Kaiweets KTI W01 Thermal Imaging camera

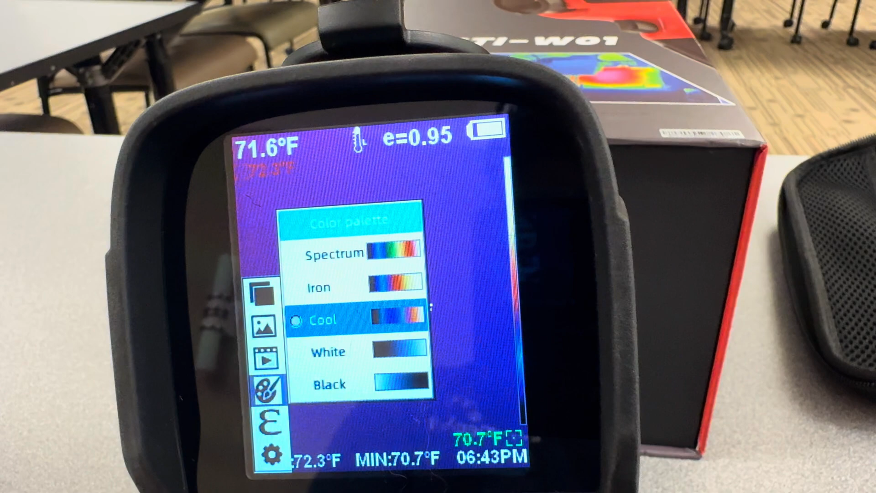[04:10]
On screen: min 70.7°F
Enter, go back.
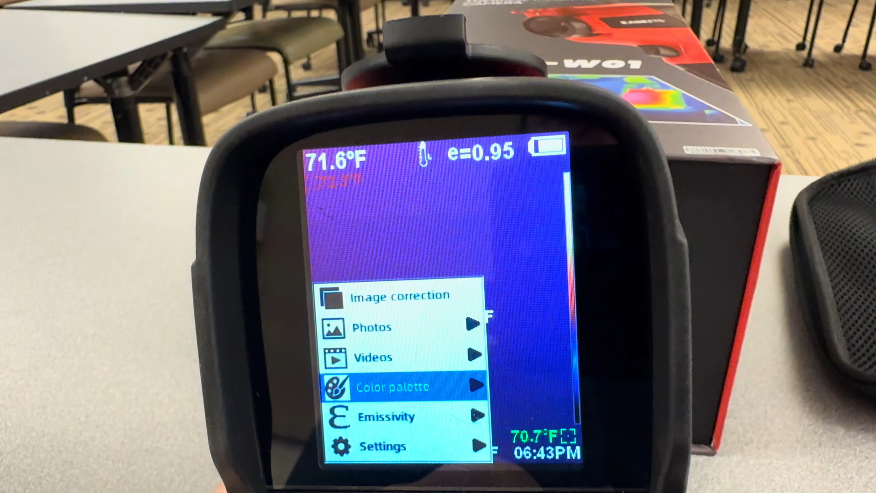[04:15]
On screen: spot 71.6°F
And we get that different look.
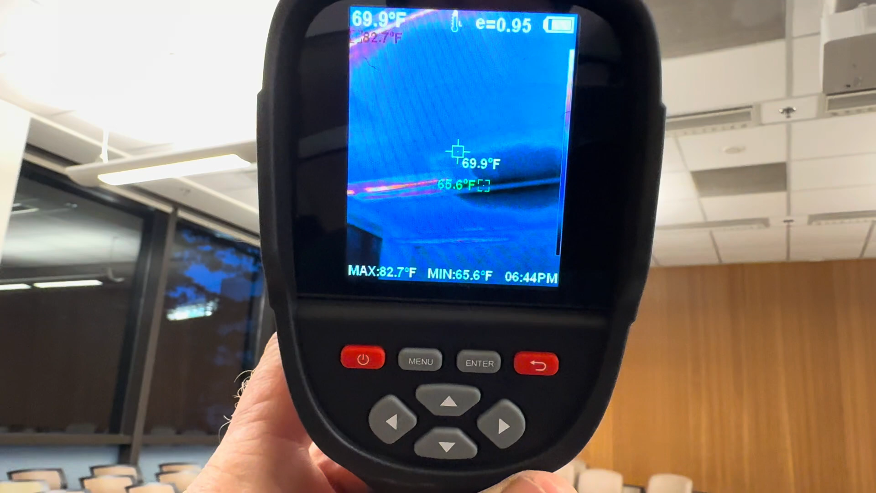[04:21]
On screen: spot 69.9°F, max 82.7°F, min 65.6°F
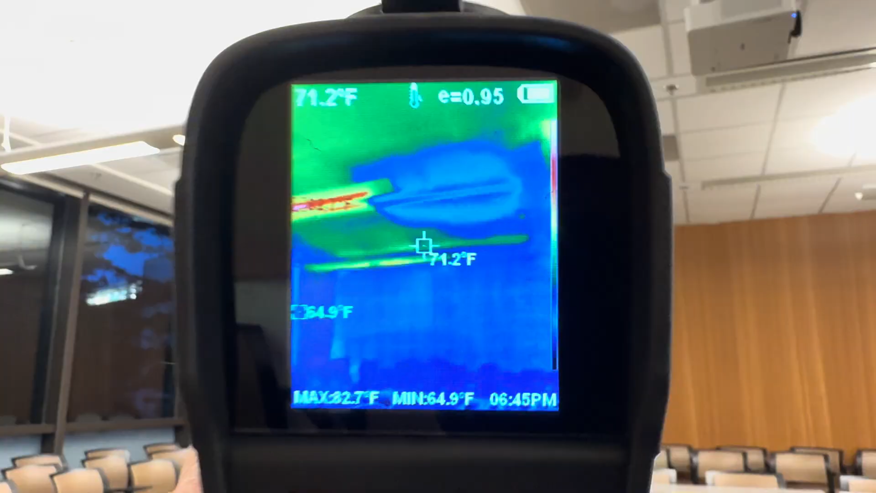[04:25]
On screen: spot 71.2°F, max 82.7°F, min 64.9°F
Here's a look at the spectrum color.
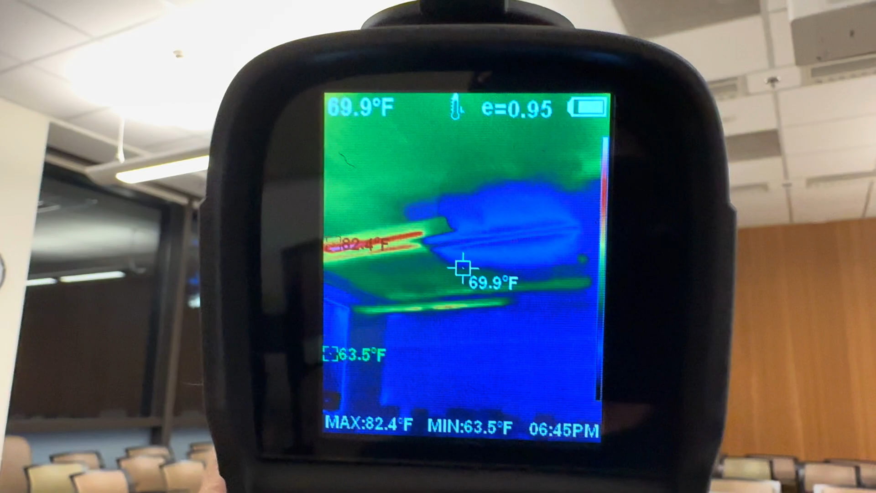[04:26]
On screen: spot 69.9°F, max 82.4°F, min 63.5°F
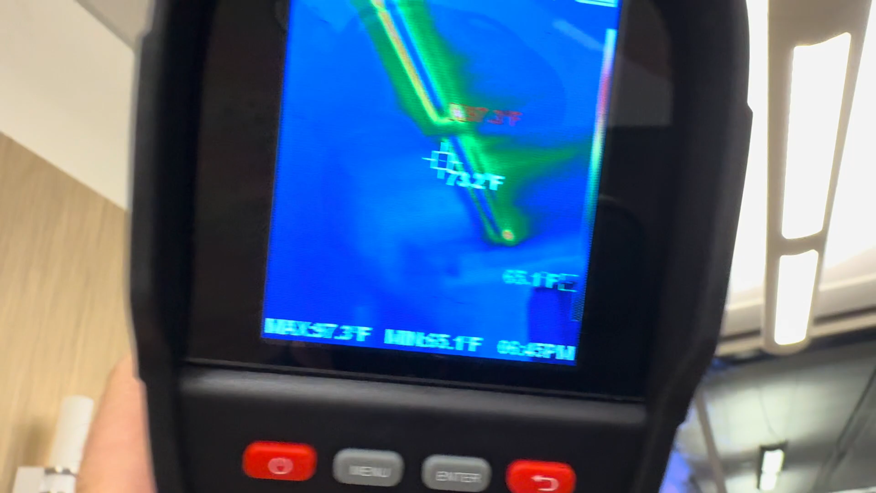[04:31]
You know, depending on which one you like best.
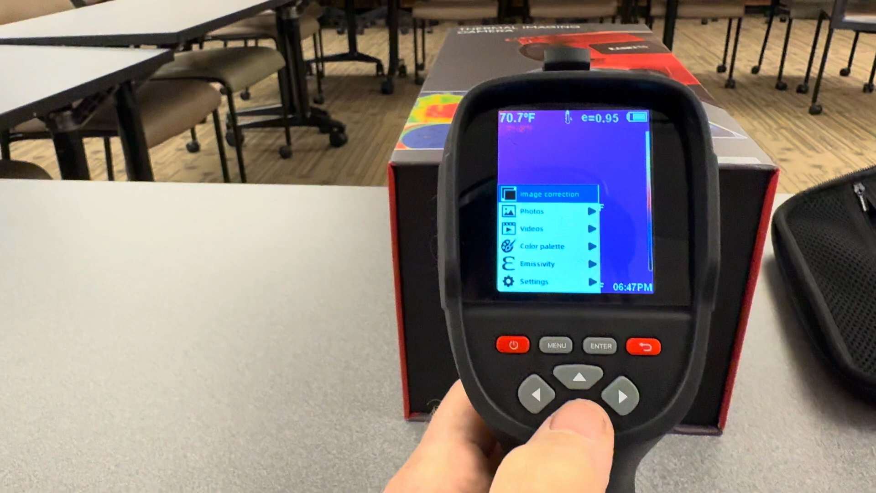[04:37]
On screen: spot 70.7°F
So the interface is real easy to use. So there's the color palette changings.
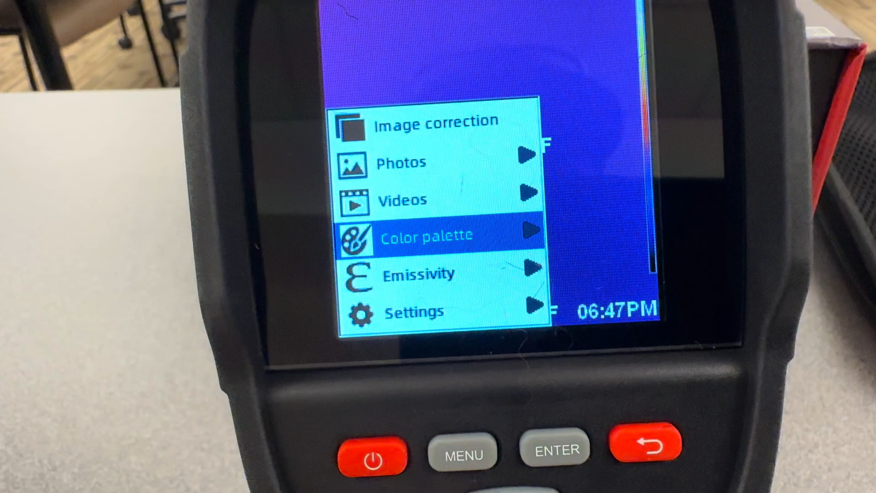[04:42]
There's emissitivity. Let's enter there.
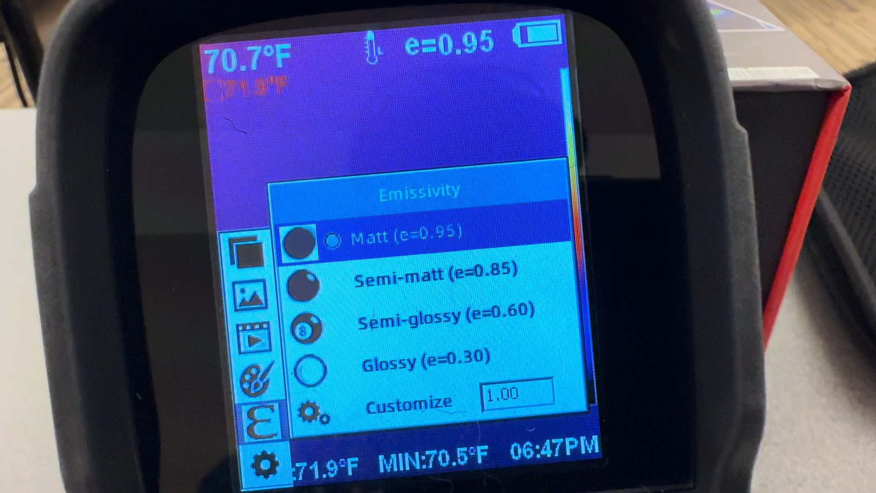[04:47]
On screen: spot 70.7°F, min 70.5°F
You can go from mate, semi mate, semi glossy, glossy, and you can customize it.
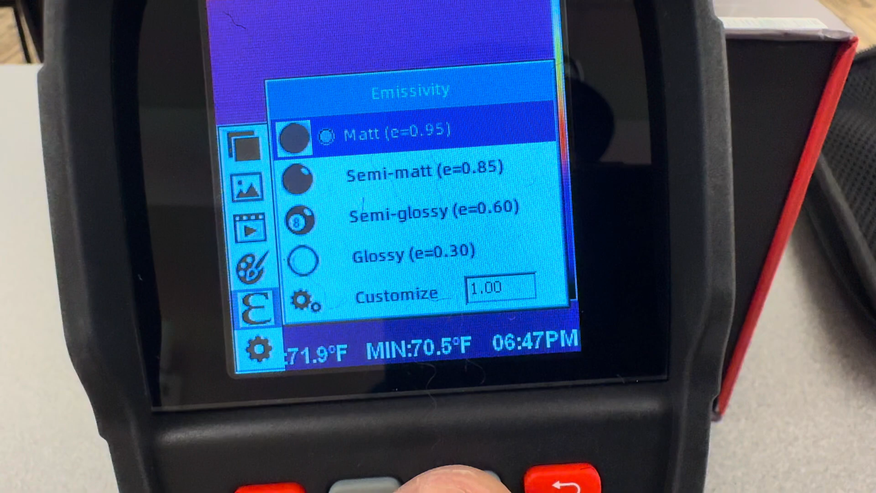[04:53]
On screen: min 70.5°F
Let's go back. And then you have settings.
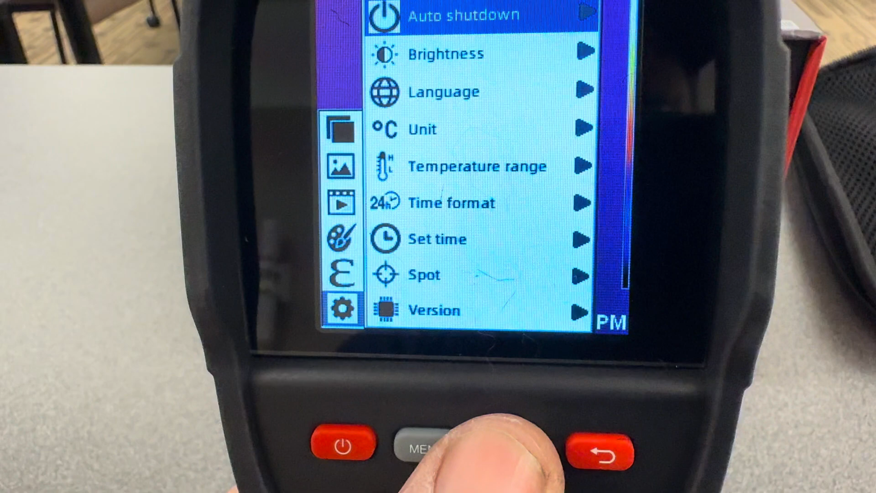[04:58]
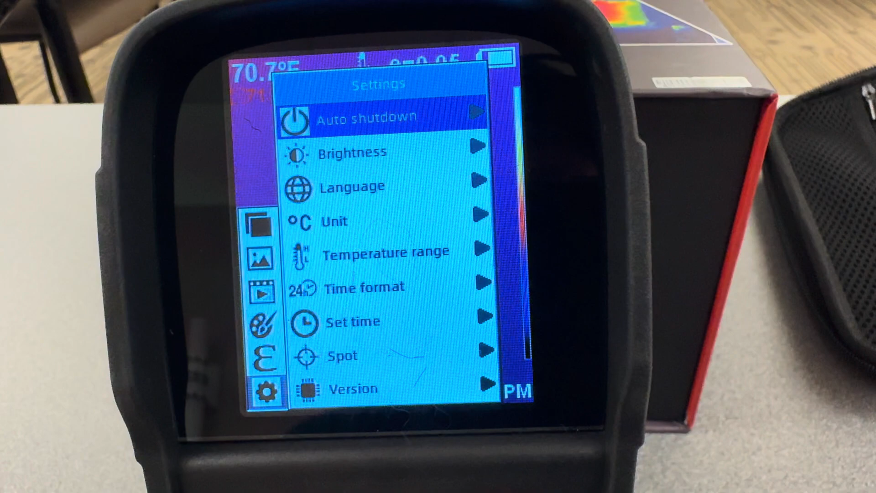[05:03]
You can change your auto shutdown time, your brightness, your language, celsius, fahrenheit, temperature range, your clock.
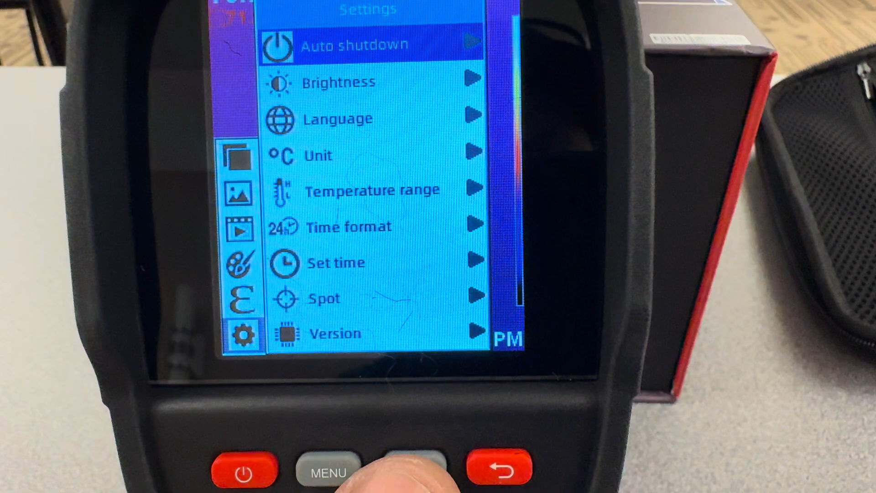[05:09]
You can change your spot.
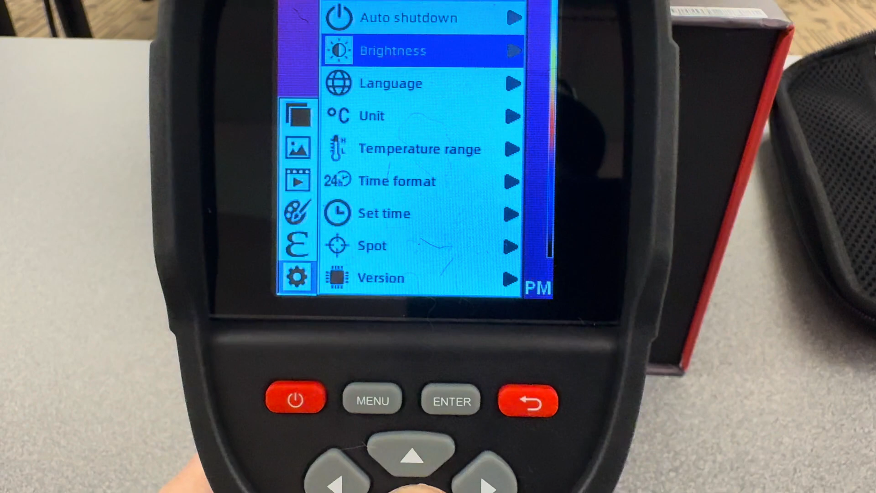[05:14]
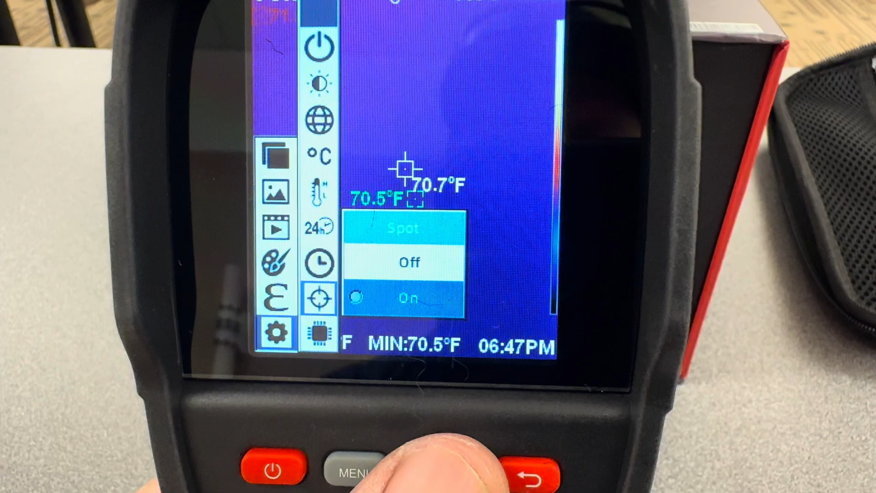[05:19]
On screen: spot 70.7°F, min 70.5°F
You can put the spot on or spot off.